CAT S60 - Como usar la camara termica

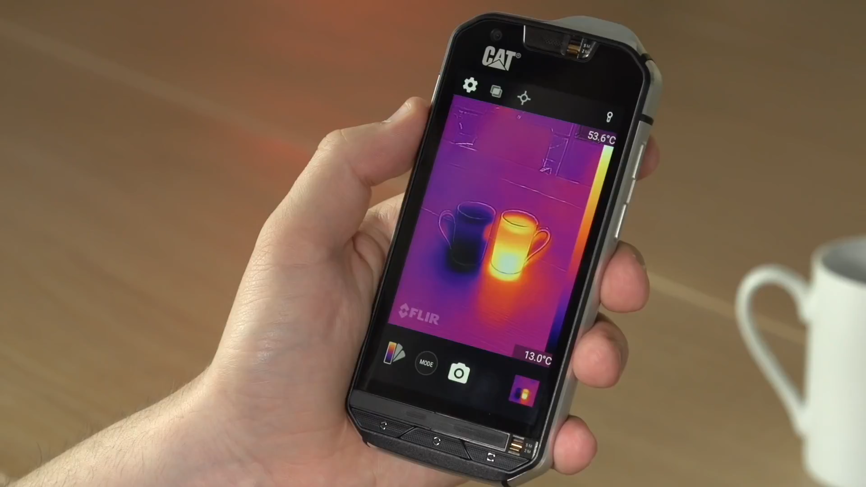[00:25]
On screen: scale top 53.6°C, scale bottom 13.0°C
You can take a photo using the shutter button at the bottom of the display or you can use the volume down key as a shutter button instead.
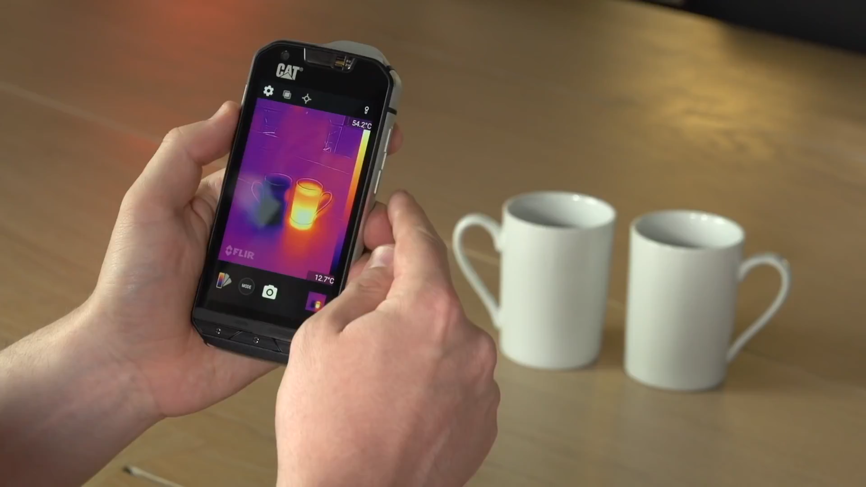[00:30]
On screen: scale top 54.2°C, scale bottom 12.7°C
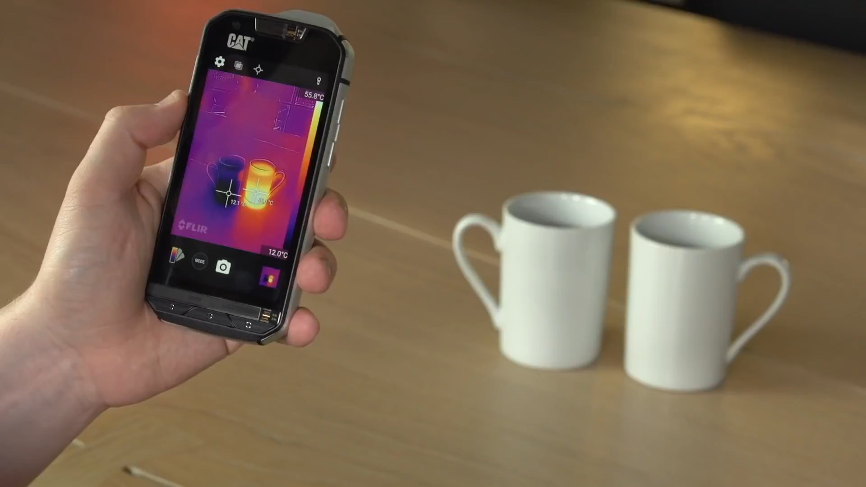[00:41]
On screen: scale top 55.8°C, scale bottom 12.0°C
If you then take that shot, go into gallery, you can switch between the live shot or the thermal shot rather and the standard image.
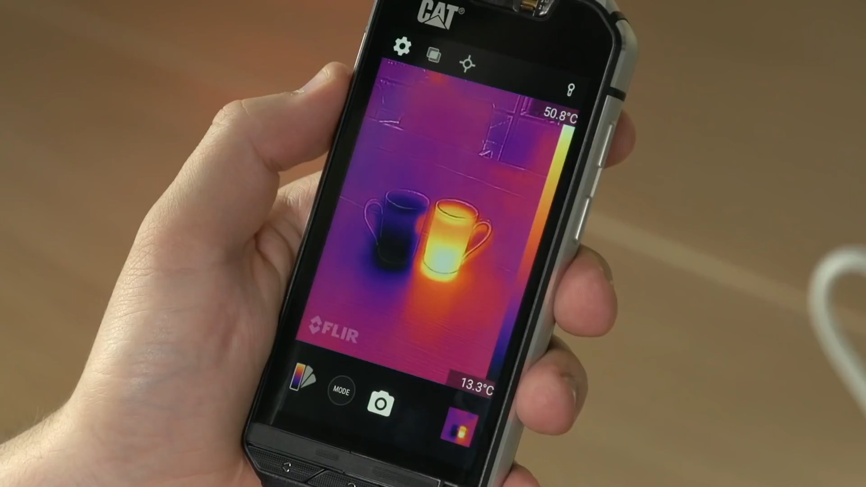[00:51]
On screen: scale top 50.8°C, scale bottom 13.3°C
Going back to the live image, you can also add regions of interest that cover either a fixed square in the middle of the display or the entire frame and here you can read the average, minimum and maximum temperatures that are shown within those areas.
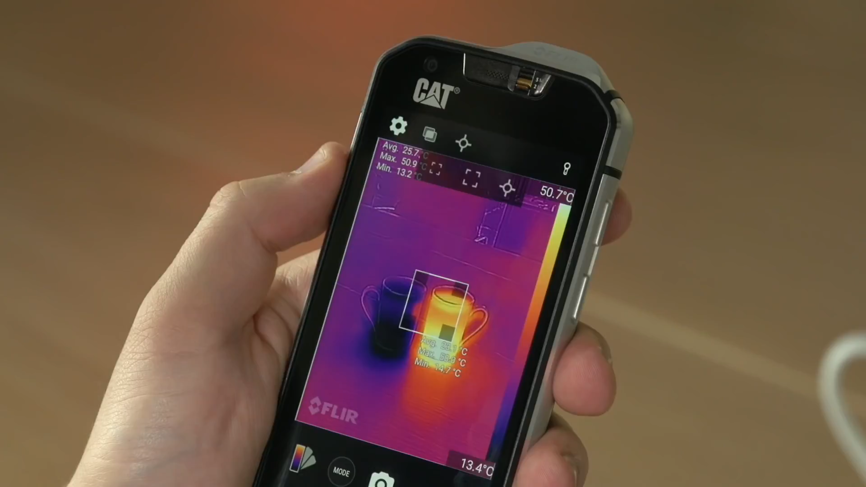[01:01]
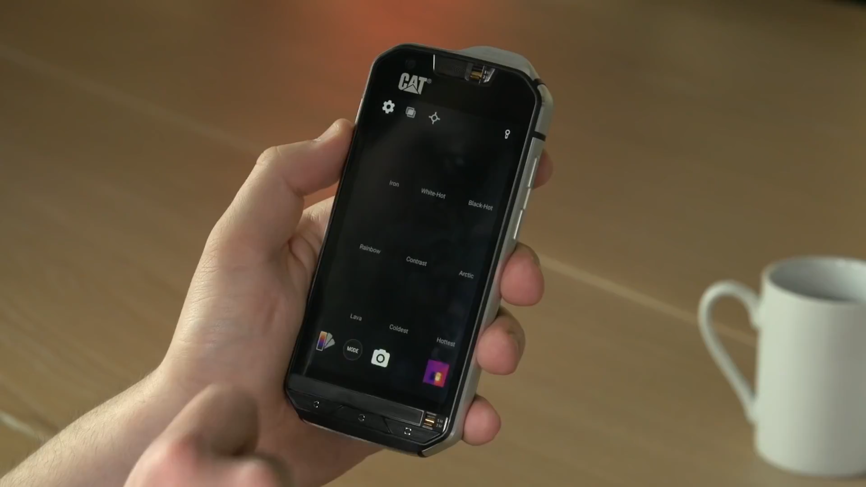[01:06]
In addition, you can also change the palette so you can visualise temperature in different ways.
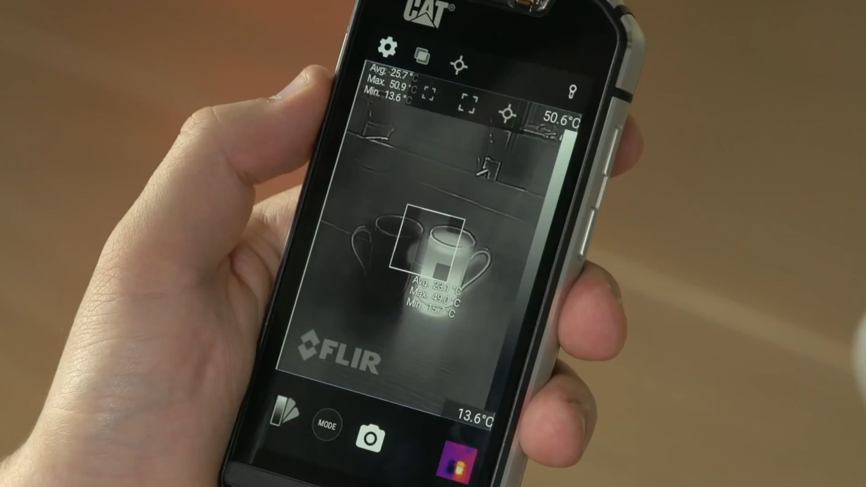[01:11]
On screen: scale top 50.6°C, scale bottom 13.6°C
You have nine of these to choose from, ranging from black and white to multi-colours and you can also select modes that
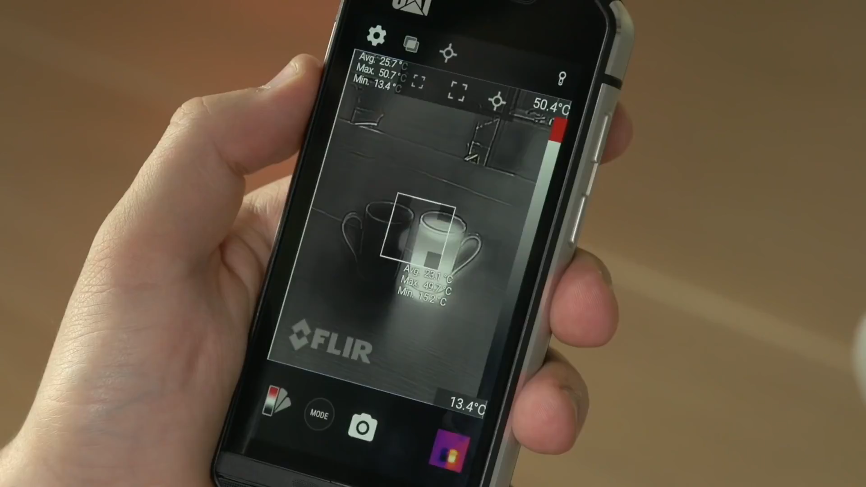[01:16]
show just the hottest part of the image or just the coldest part of the image.
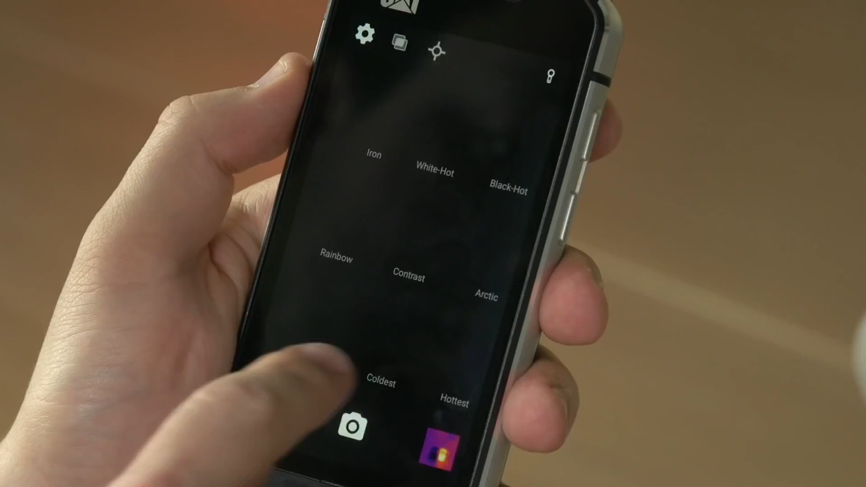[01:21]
On the right-hand side of the display, you can see the temperature scale for what's in shot. At the moment, the lowest temperature is 13 degrees Celsius and the top temperature is 48 degrees Celsius.
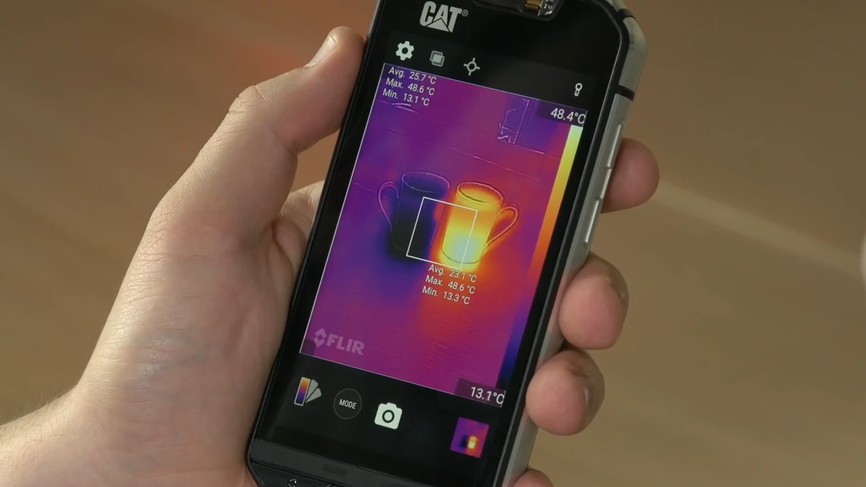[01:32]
On screen: max 48.6°C, scale top 48.4°C, scale bottom 13.1°C
This will change as I move around and have different temperatures in the display. They can also be locked by tapping on them once and you'll see the lock icon appear.
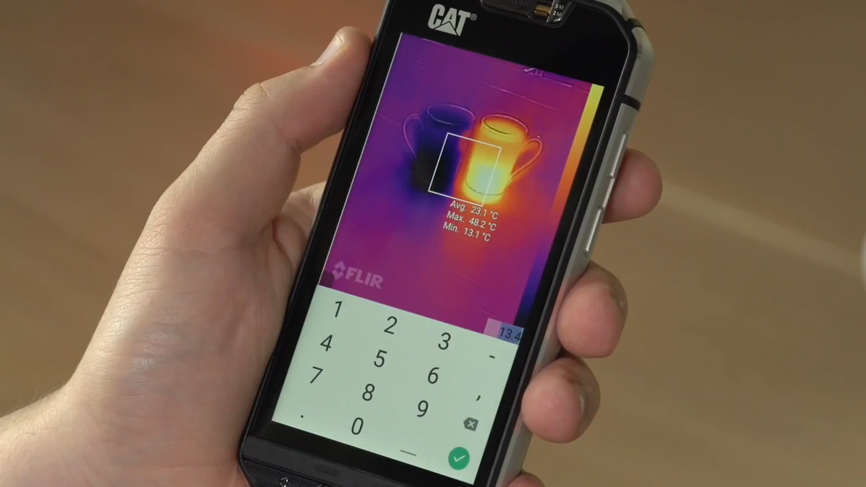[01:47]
On screen: max 48.2°C, min 13.1°C
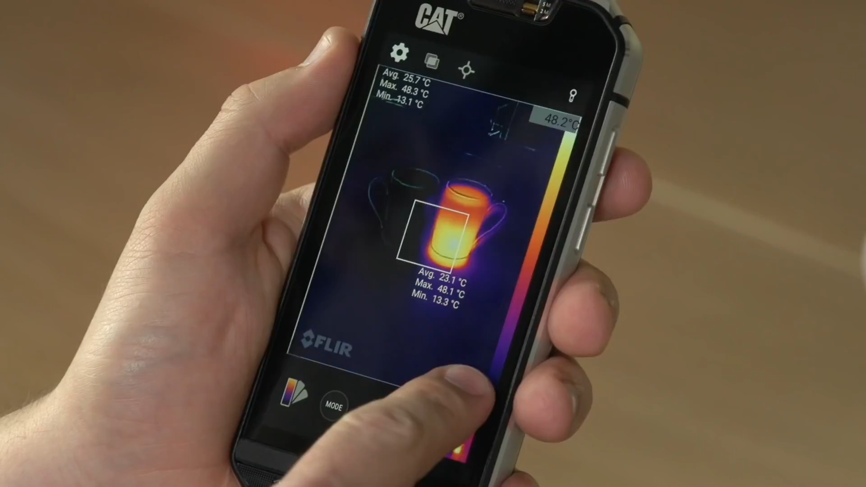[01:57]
On screen: scale top 48.2°C
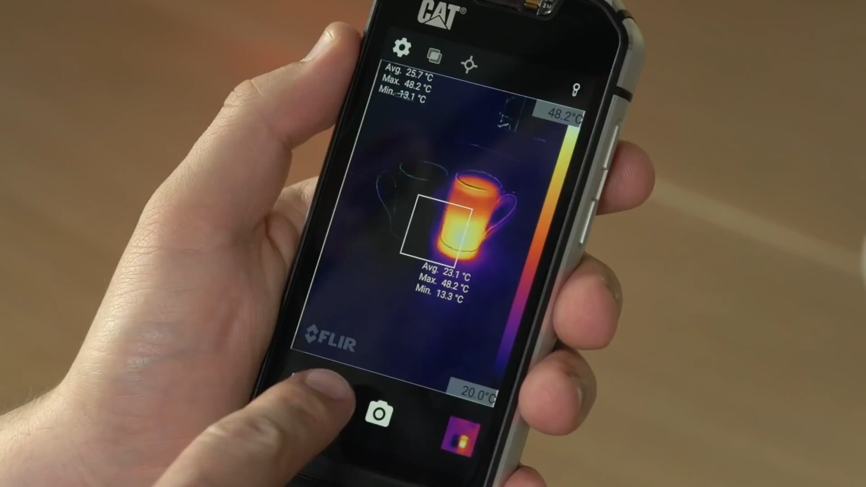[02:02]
On screen: max 48.2°C, scale top 48.2°C, scale bottom 20.0°C
Finally, you can also change the mode that you're shooting within, from still images to video, panoramas and time-lapses.